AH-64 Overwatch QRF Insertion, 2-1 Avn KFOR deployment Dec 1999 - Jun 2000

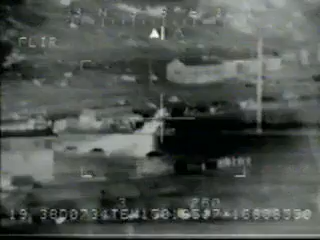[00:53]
Probably about another 10 minutes. Over. This is Duke 3. Roger. Okay. Keep me informed on this and we'll keep working that one. Let me know if you need additional assets. I've got a TPT and TCT on standby to move that way. Okay. Thanks. I'll give you anything further. Over. This is Duke 3. Negative. Standing by.
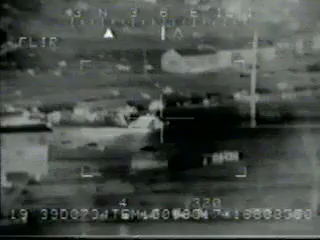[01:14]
Duke 3. Duke Niner. Over. Duke 3. Duke 3. This is Duke Niner. Aircraft 1 has landed and departed. Aircraft 2 is on the ground now. Over. This is Duke 3. This is Duke 3. Acknowledged.
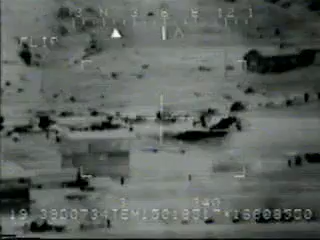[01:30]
Does Falcon 6 Mike have a situation update for us? Can you work that for us? Duke 3. This is Duke Niner. Wilco. Over. Roger. Stand by. Who are these guys? Where are you at? Kelly.
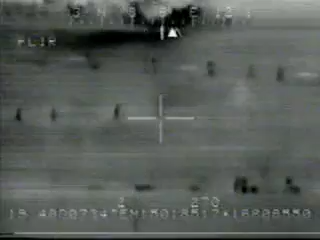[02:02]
Man, there are so many people. There's no way to keep on with who's who. 822, I believe I've got you over at 12 o'clock. Roger. Okay. We're coming out. Roger.
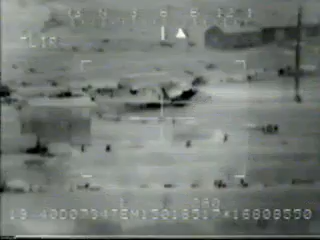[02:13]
Okay. The Blackhawks leaving. I got that. Some big wires out there. Roger.
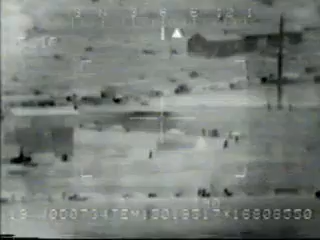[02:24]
There are. Okay. Stop on the transfer. Lights out. Roger.